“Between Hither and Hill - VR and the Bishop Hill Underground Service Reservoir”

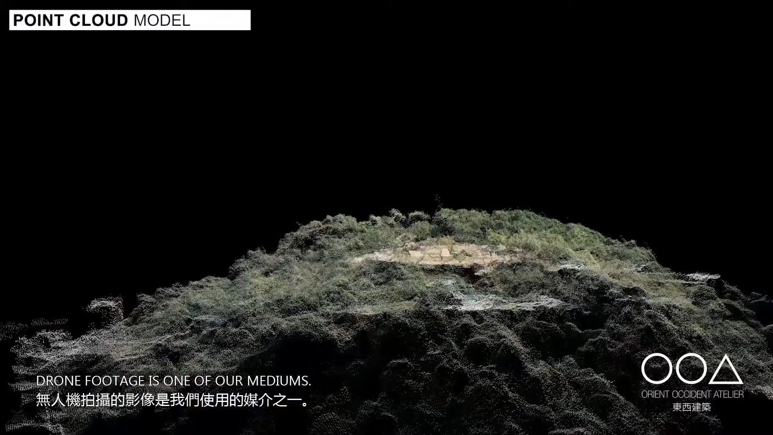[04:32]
型无人机拍摄的影像是我们使用的外模界之一
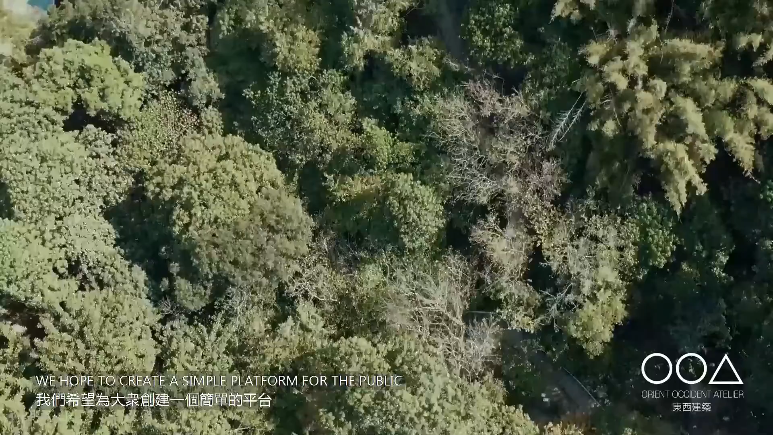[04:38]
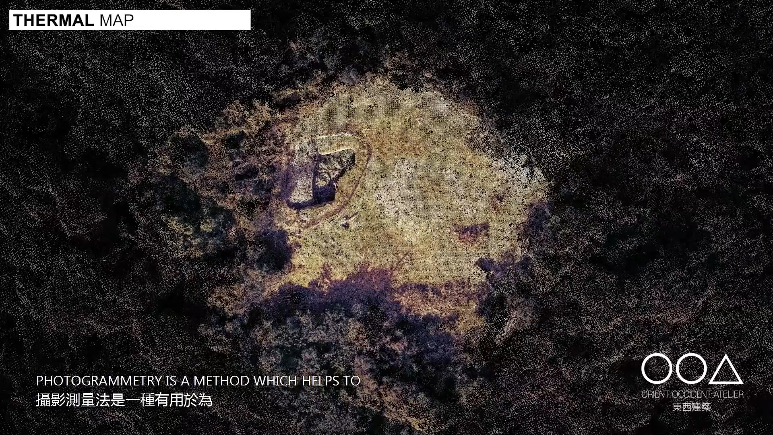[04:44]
摄影测量法是一组用于现场和周围环
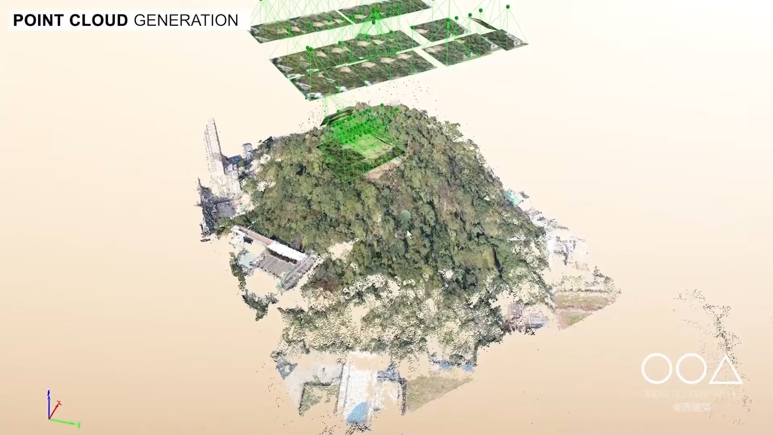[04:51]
境重建3D模型方法通过这些技术我们可以记录历史重新